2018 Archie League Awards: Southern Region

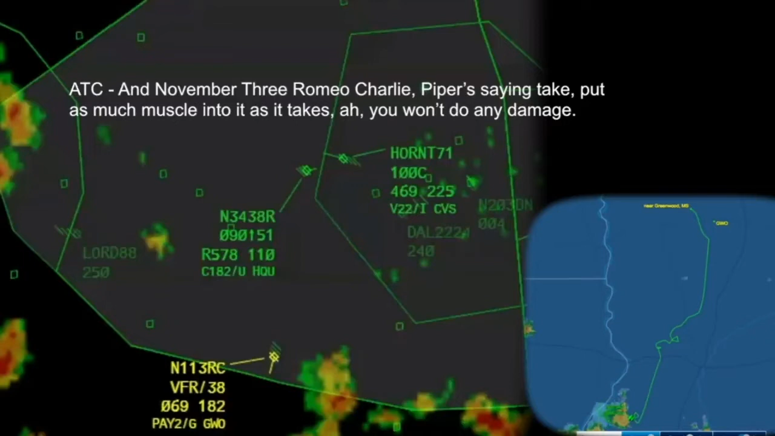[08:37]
If you can arrest the turn and try not to come any further south,
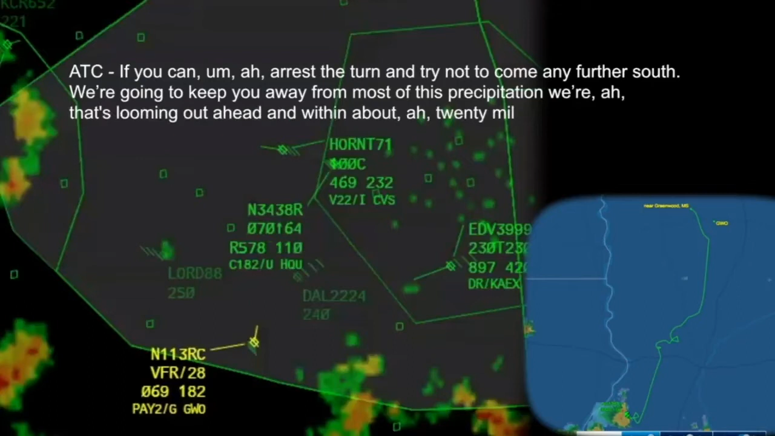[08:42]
we're going to keep you away from most of this precipitation that we're that's looming out ahead and within about 20 miles of you. For 113 Romeo Charlie, if you're
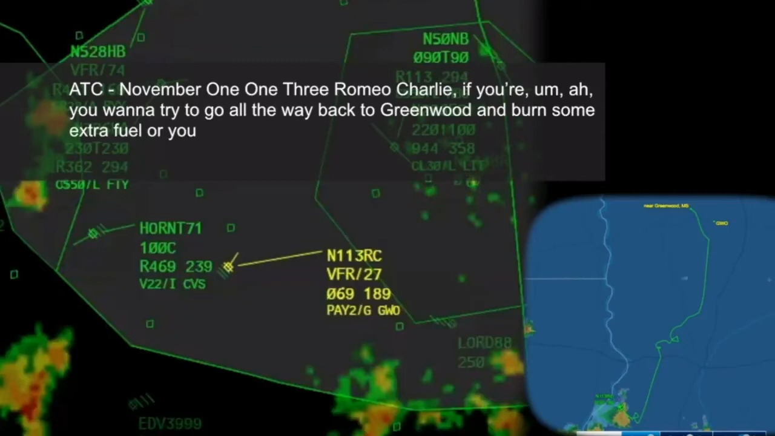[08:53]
you want to try to go all the way back to Greenwood and burn some extra fuel, you're looking to set it down at a little bit more of a major airport with additional services available. I'm by myself. It doesn't matter. We'll just go to Greenwood.
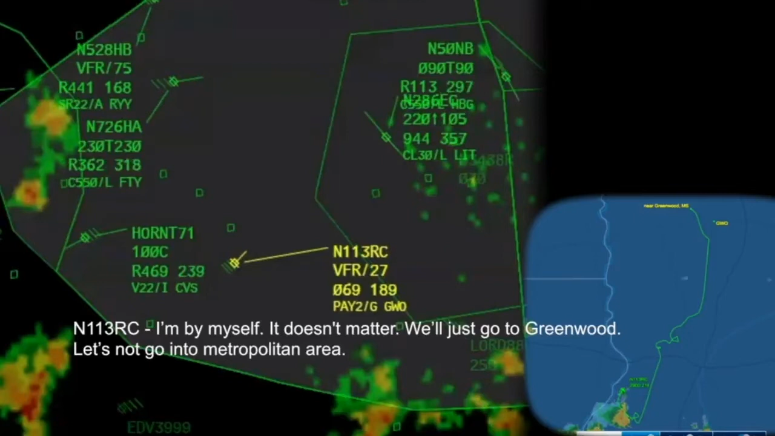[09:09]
Let's not go into metropolitan area. Okay. Number 3 Romeo Charlie, you're still looking good. Looks like you're maintaining altitude and heading.
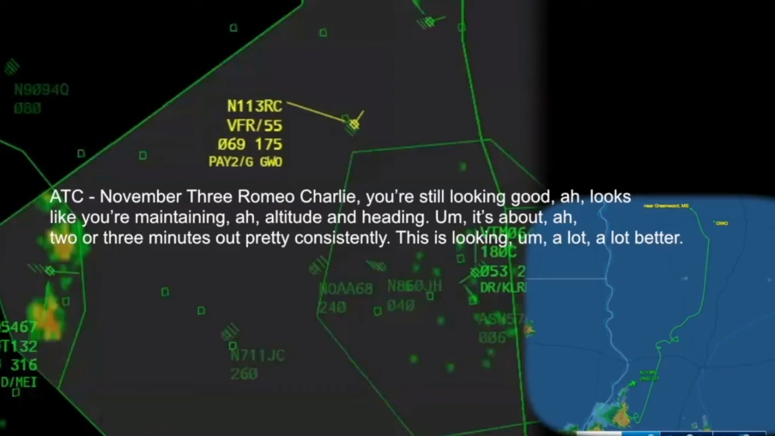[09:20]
That's about 2 or 3 minutes out pretty consistently. This is looking a lot better. Yeah, I'm flying it with my knees now. I got nothing left in my arms, so.
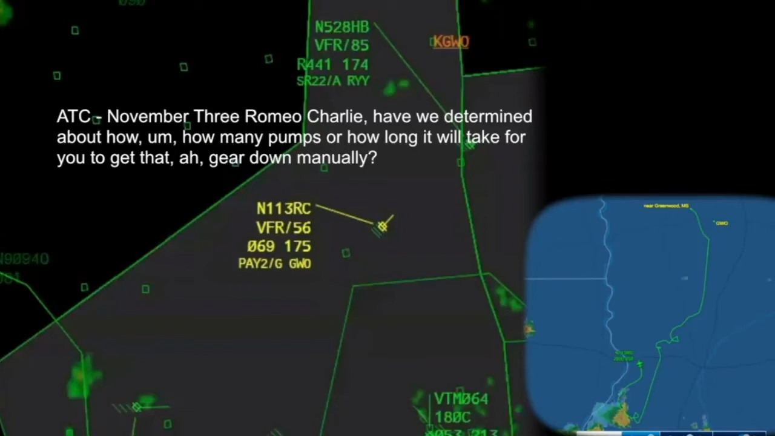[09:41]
No, I haven't got there yet. I don't know. I'll try that. How much fuel have you got remaining? I still got a half tank.
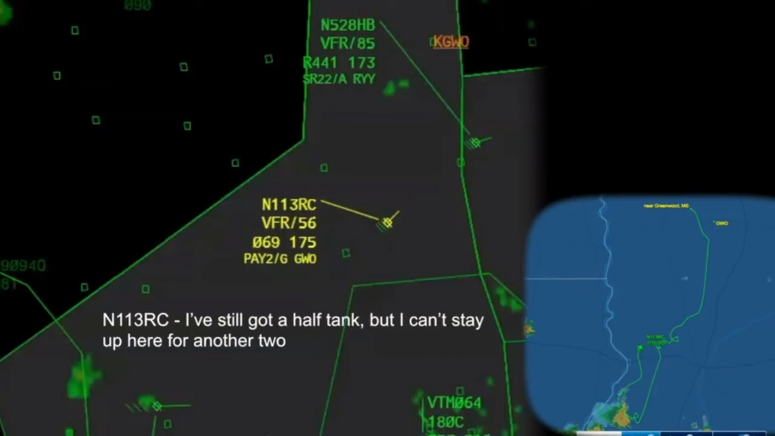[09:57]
But I can't stay up here for another 2 hours. It'll kill me. Mr.
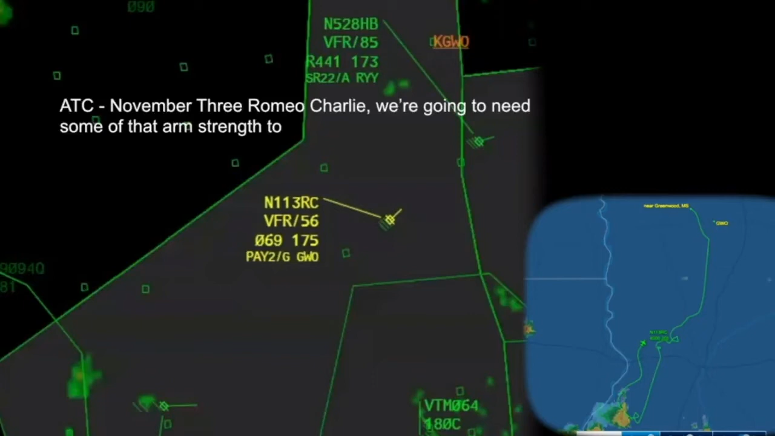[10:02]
Romeo Charlie, we're going to need some of that arm strength to do some pumping to get that gear down, though, whenever you're feeling up to it. All right. I got the gears down now. I've hit the gears. They went down.
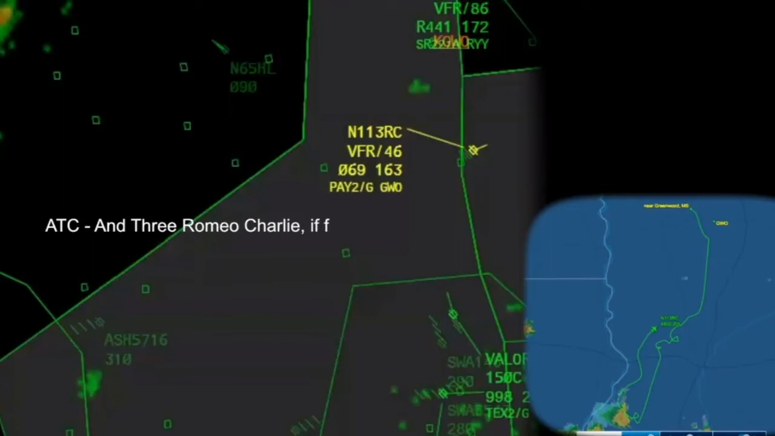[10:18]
Romeo Charlie, if from my point of view, you're doing great. We're keeping up.
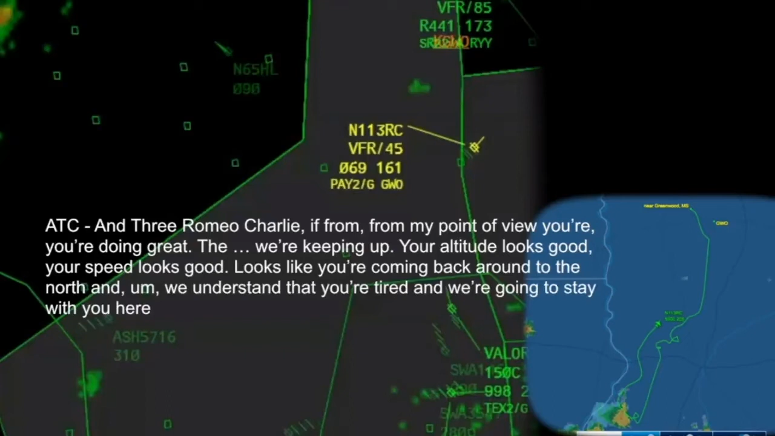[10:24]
Your altitude looks good. Your speed looks good. Looks like you're coming back around through the north. And we understand you're tired. And we're going to stay with you here until this is all over. 113 Romeo Charlie, we just got back in touch with the tower.
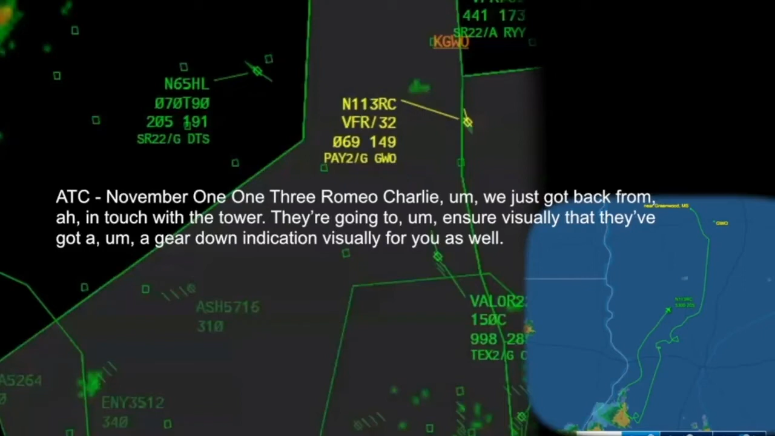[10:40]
They're going to ensure visually that they've got a gear down indication visually for you as well.
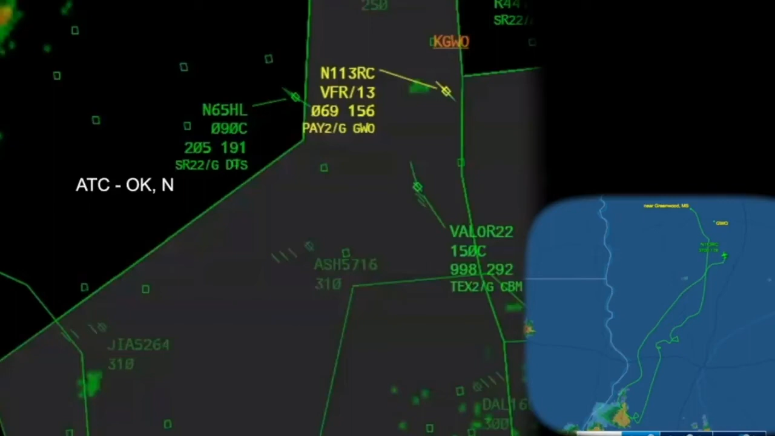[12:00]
Okay, number 113 Romeo Charlie, if you can make a right-hand turn to heading of a 360, the airport is 9 miles at 1 o'clock.